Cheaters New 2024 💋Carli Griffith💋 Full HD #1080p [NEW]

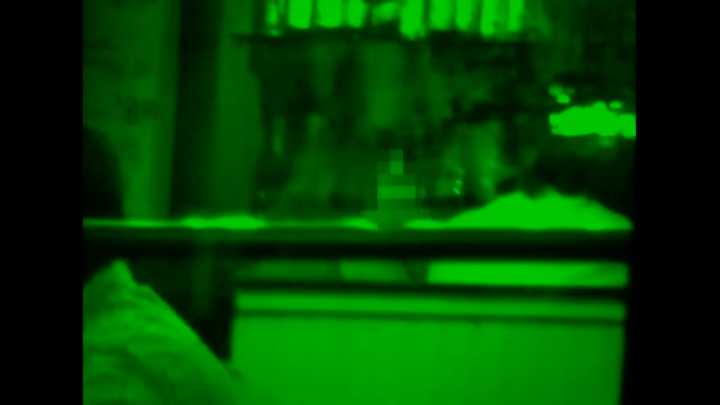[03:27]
Once inside, the couple sidle up to the bar and order some cocktails.
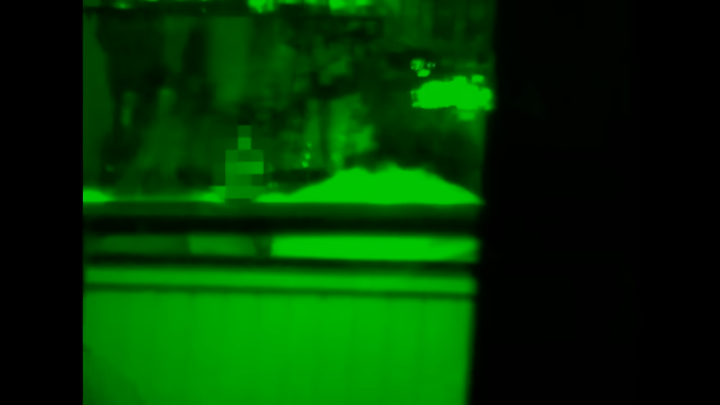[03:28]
The suspect's companion seems eager to tell her a
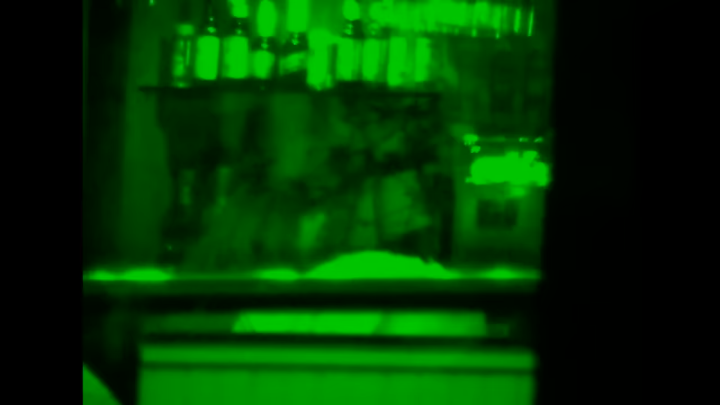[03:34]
secret as he leans in and lingers near her ear.
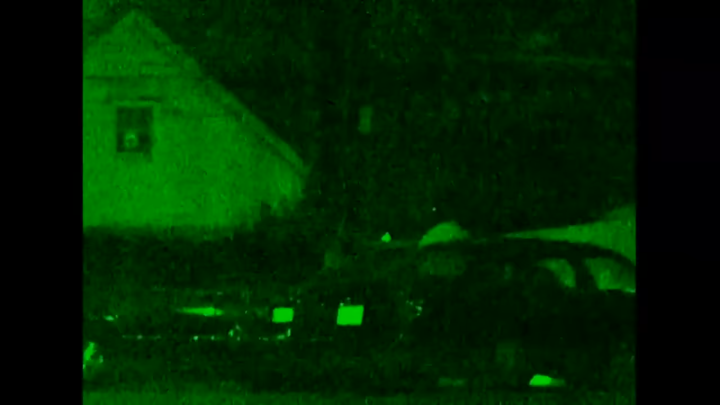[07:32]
She gets out of her vehicle, gets into the second vehicle, and they were followed until they arrived at this establishment.
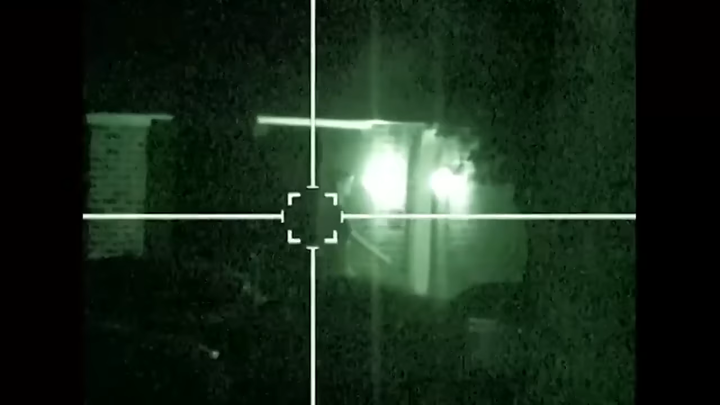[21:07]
After several hours on the job, cheater's PIs catch a break as an unknown male approaches the door and vanishes inside.
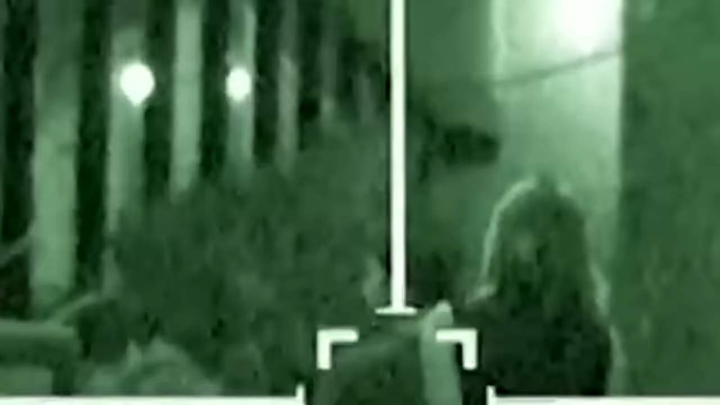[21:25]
The suspect, whose identity remains withheld, and her companion decide to adjourn to the patio.
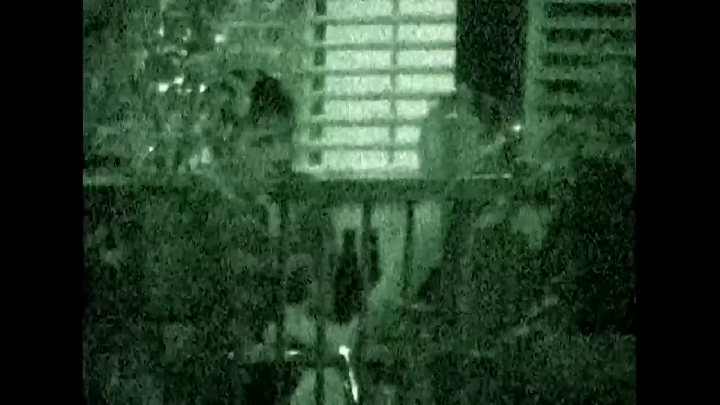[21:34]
Broken only by an occasional drag off their cigarettes, the two alternate their attentions between their drinks and each other.
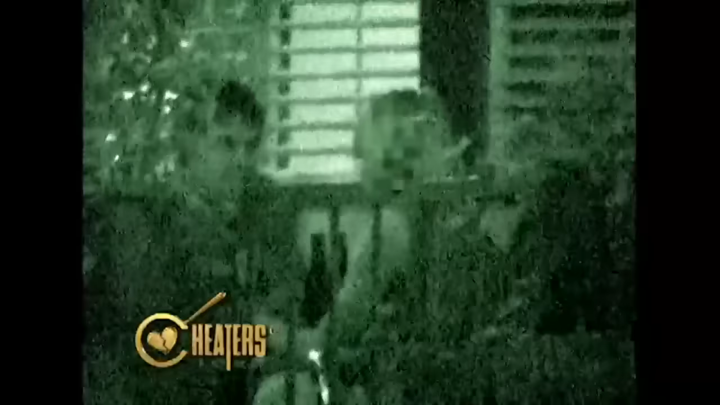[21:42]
Agents, studying the couple carefully, decipher from their body language that these two are well acquainted.
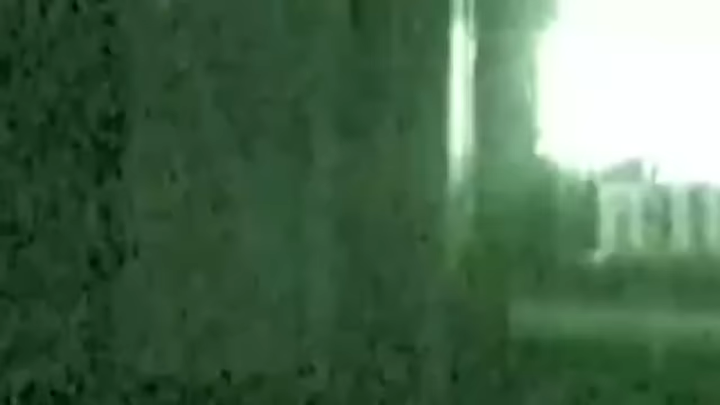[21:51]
After making short work of their meal, the duo stroll across the street to a well-known watering hole.
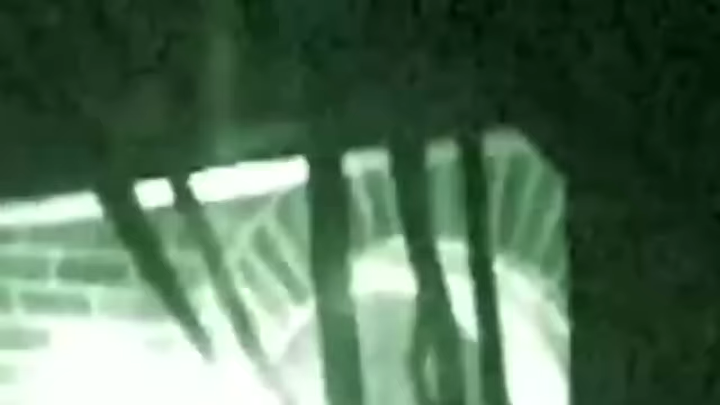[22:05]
Once they arrive at the residence, they cautiously disappear inside.
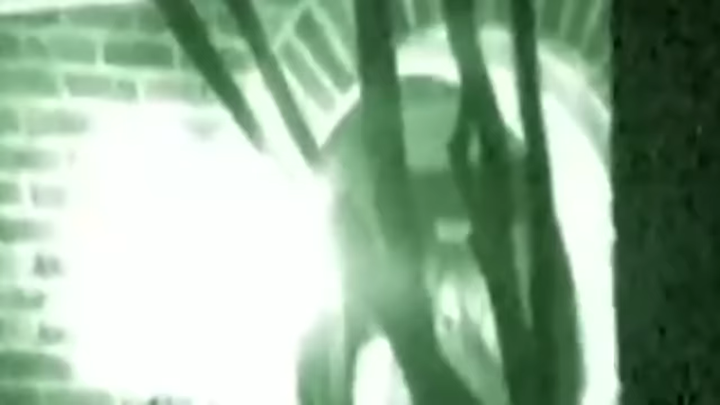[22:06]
After a brief stay behind closed doors, the companion emerges and jumps into an awaiting car.
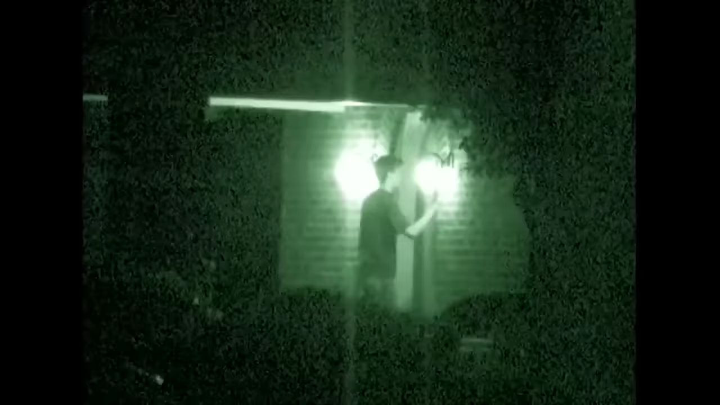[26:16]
As our investigation started, we see a young gentleman arrive,
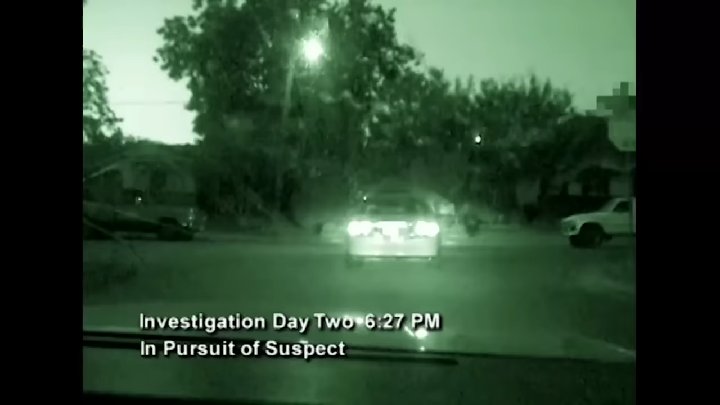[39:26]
Agents catch up with Chris as he putters through a residential area.
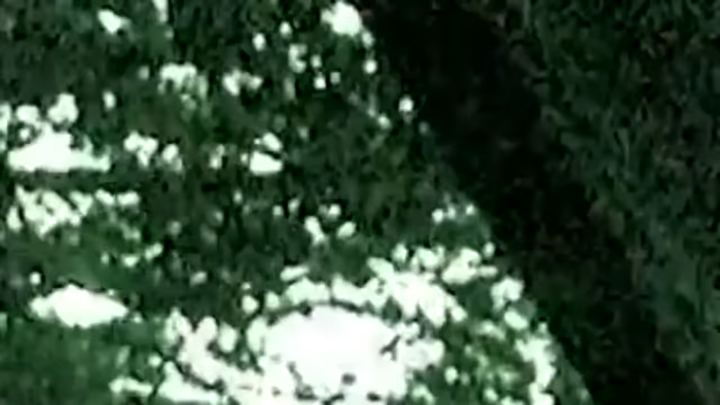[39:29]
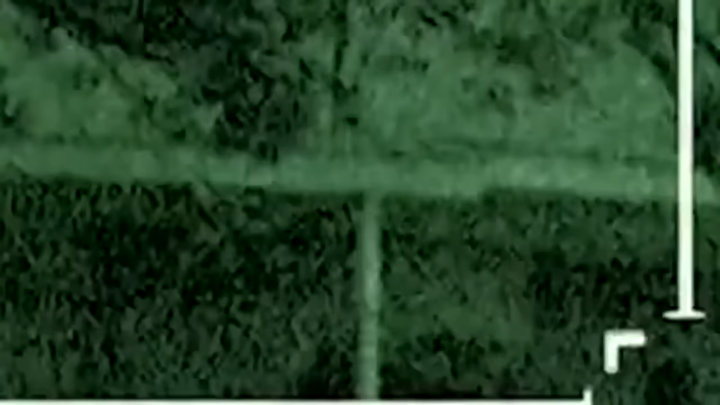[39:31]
Detectives in hot pursuit of the suspect trail him to an unknown residence.
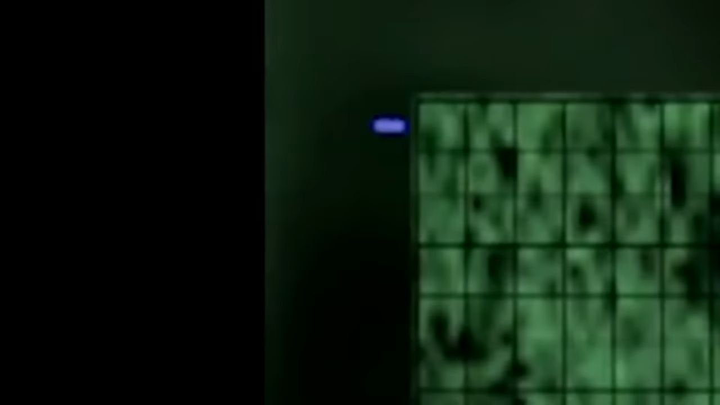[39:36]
As the Cheaters crew watches,
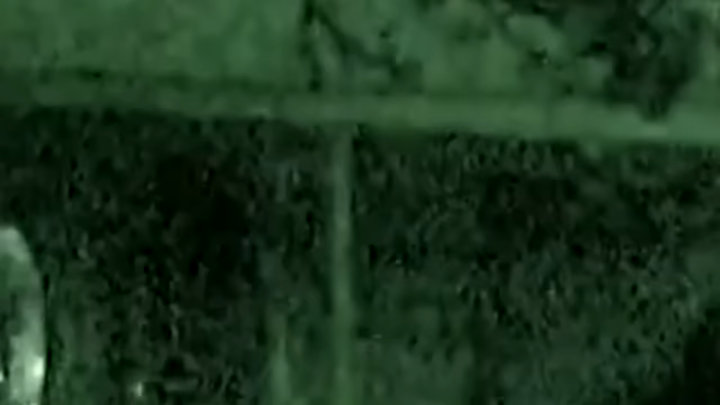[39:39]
suspect Chris Haynes exits his vehicle and ducks inside the mysterious domicile.
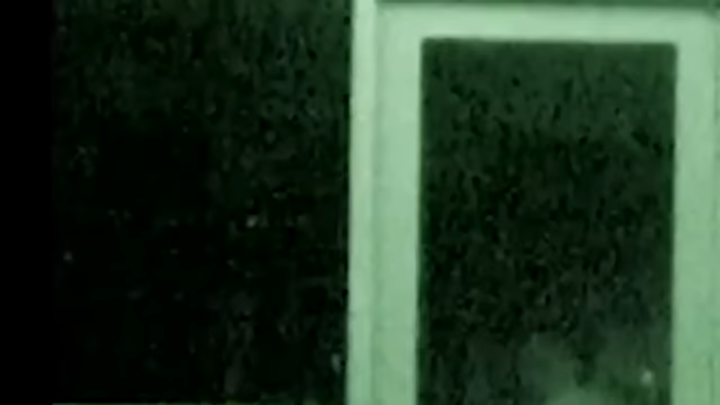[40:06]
After taking in the latest love story, the duo walk hand in hand to the car. Cheaters agents follow the suspect and his companion back to her residence.
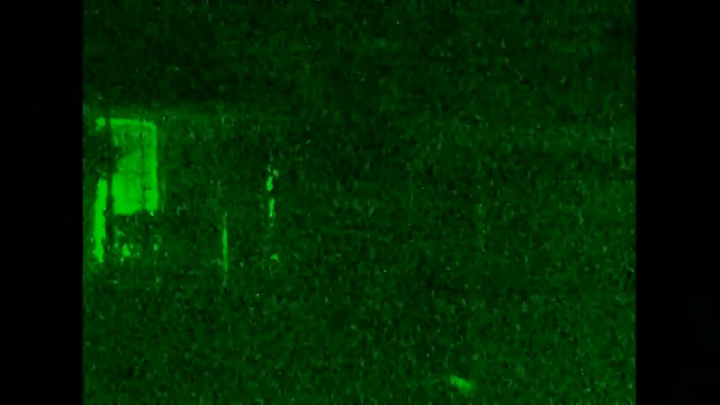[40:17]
Under the cover of night, the two disappear inside.
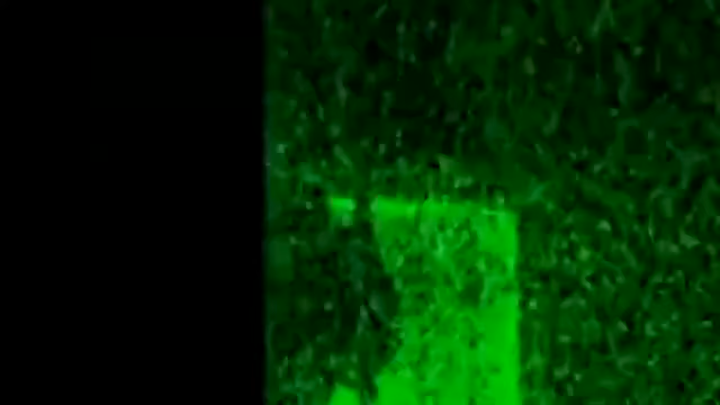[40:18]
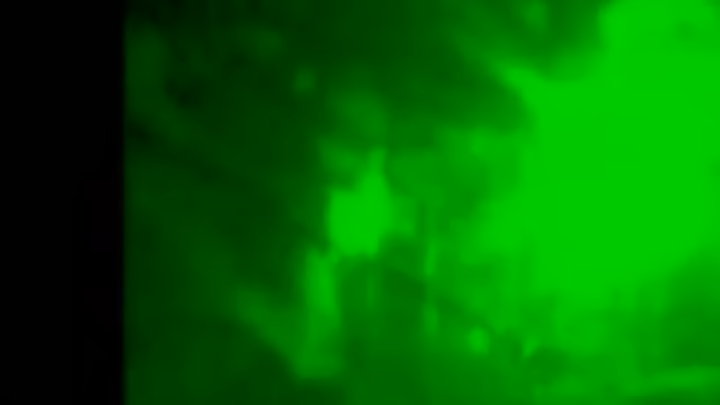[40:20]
Sometime later, the suspect resurfaces and departs.
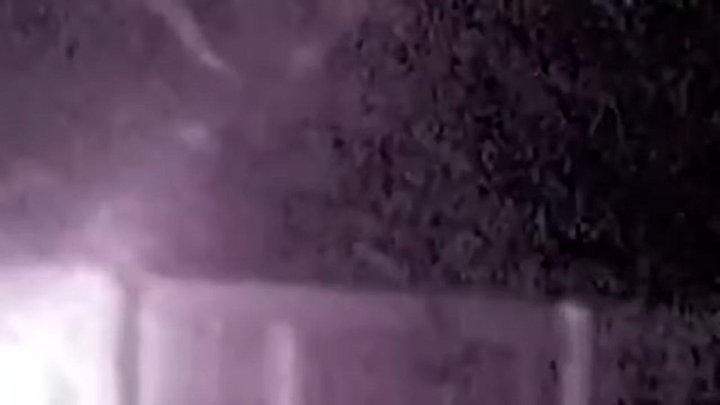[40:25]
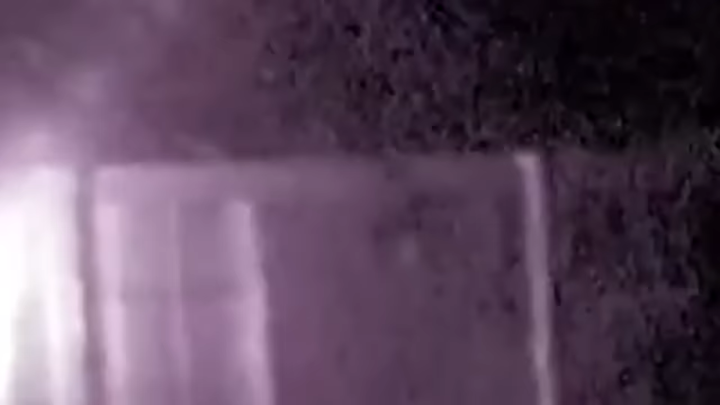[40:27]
Investigation Day 5. On a hunch, a team of operatives stake out the residence from prior surveillance. The chancy move to watch the companion's home pays
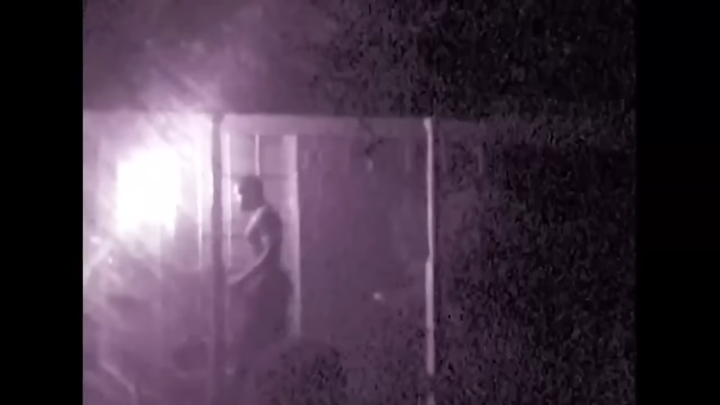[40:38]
off when field operatives spot the suspect heading inside.